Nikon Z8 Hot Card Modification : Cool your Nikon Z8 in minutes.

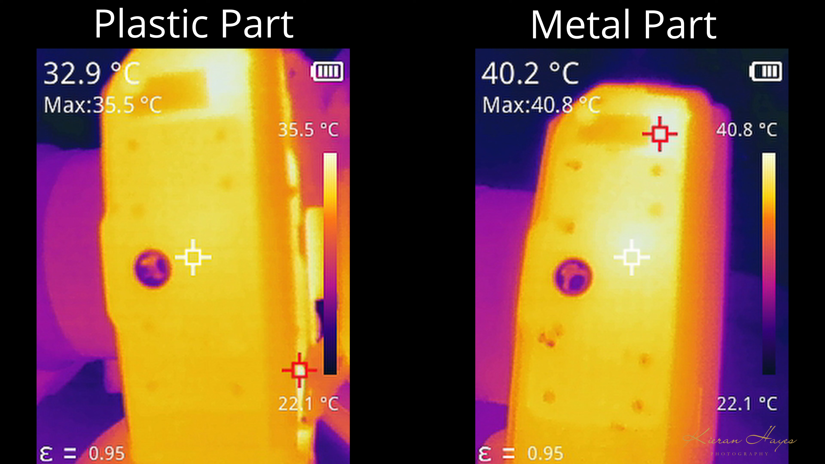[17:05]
On screen: scale bottom 22.1°C
The white arrow indicates the temperature of 32.9 degrees Celsius on the plastic part. And the metal part then on the right shows 40.2 degrees. So you can see there is a big difference there already and the metal plate is going to suck a lot more heat out of your Nikon Z8.
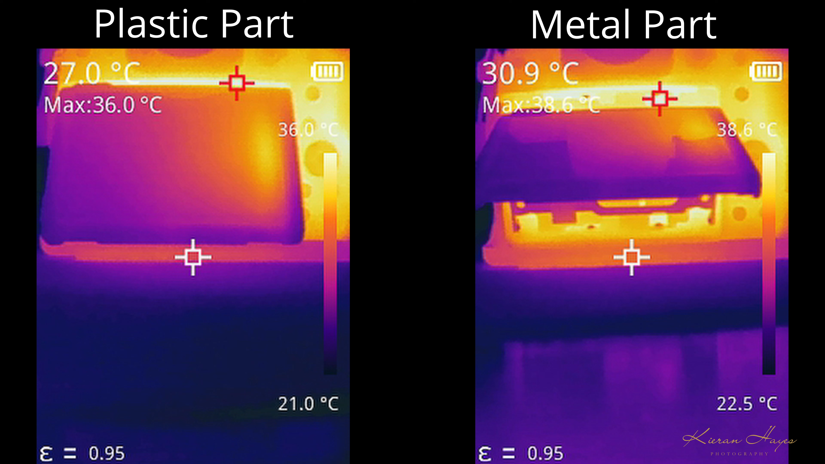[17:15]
Looking at the camera cage temperatures after a hot card warning and the base is at 27 degrees on the plastic one and 30.9 degrees on the metal one. On the side of the camera cage you can see the temperatures again differ dramatically and I record temperatures of over 33 degrees at this point on the cage with the metal base installed of course.
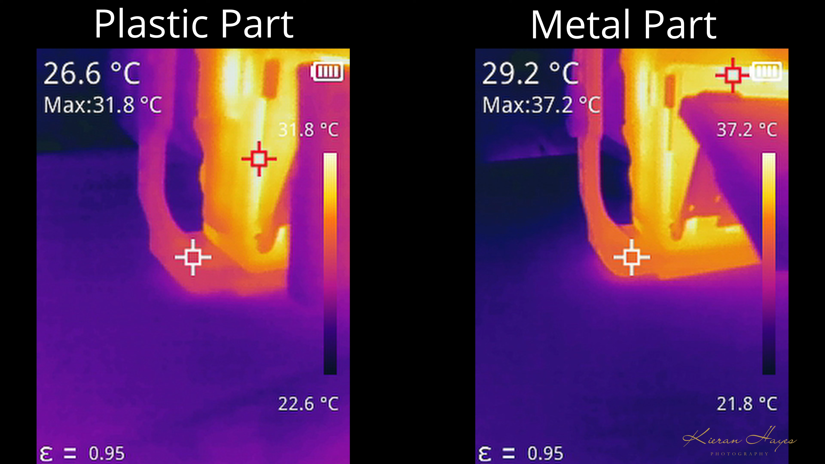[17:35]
Again at the top of the cage there is over four degrees of a difference so the cage is actually acting as a large heat sink for the camera.
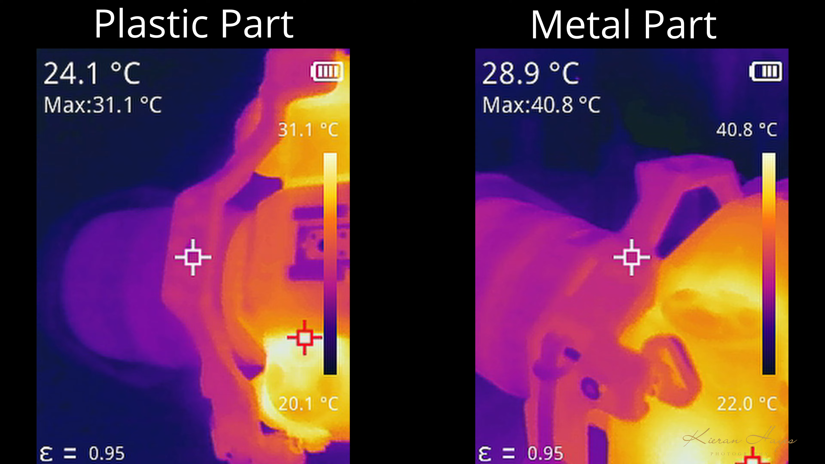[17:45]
You could clearly see the tripod head is starting to heat up here now too with the modification installed. This happened with a camera cage fitted, an L bracket and just a tripod quick release plate installed.
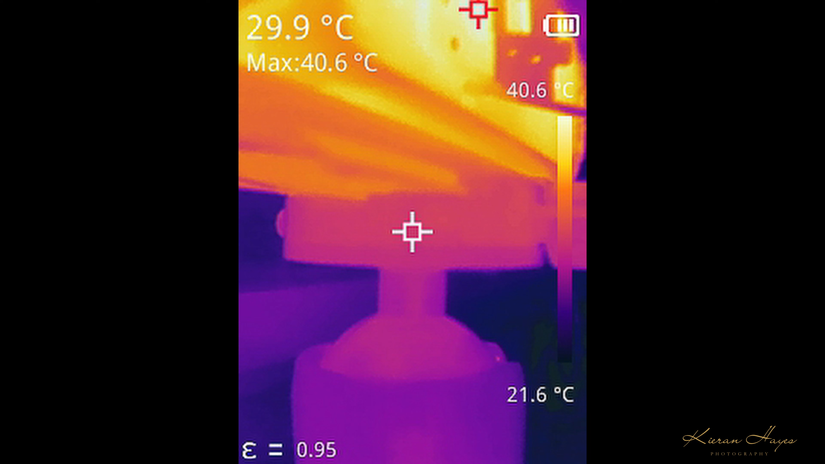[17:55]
On screen: spot 29.9°C, max 40.6°C, scale top 40.6°C, scale bottom 21.6°C
As I mentioned in the video connecting USB-C cables and HDMI cables also helped to remove heat from the camera body as you can
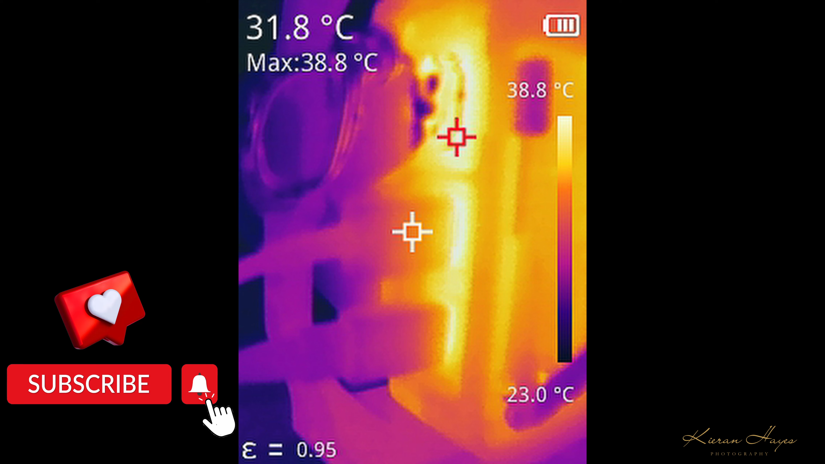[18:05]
On screen: spot 31.8°C, max 38.8°C, scale top 38.8°C, scale bottom 23.0°C
see here by the temperatures recorded on the cables themselves.
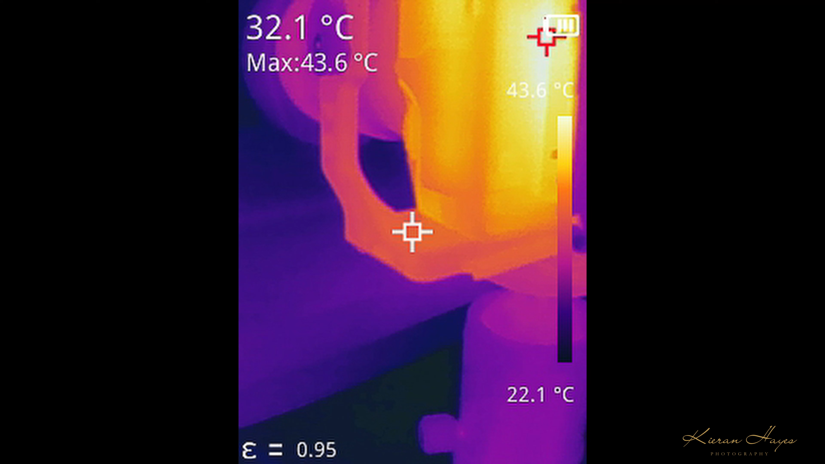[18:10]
On screen: spot 32.1°C, max 43.6°C, scale top 43.6°C, scale bottom 22.1°C
Finally this is the camera cage after four stress tests in a row and you can see it really is heating up the cage completely.
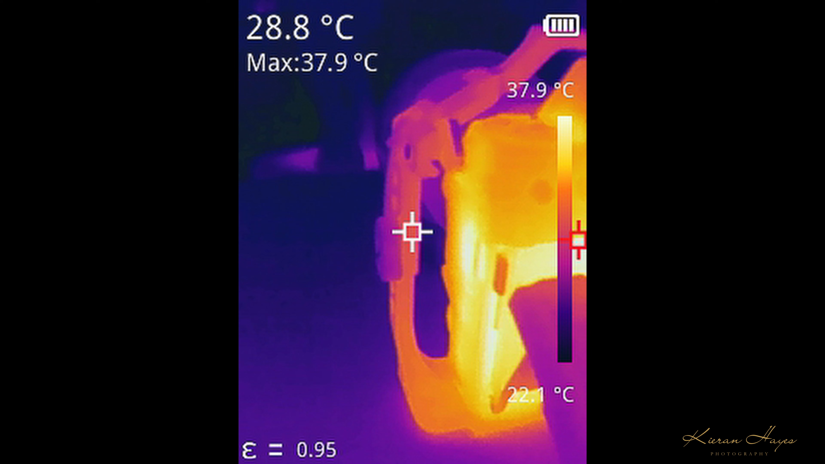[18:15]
On screen: spot 28.8°C, max 37.9°C, scale top 37.9°C, scale bottom 22.1°C
So here you can see the final image of the thermal paste and I went a lot more liberal with the thermal paste here especially to the left and right of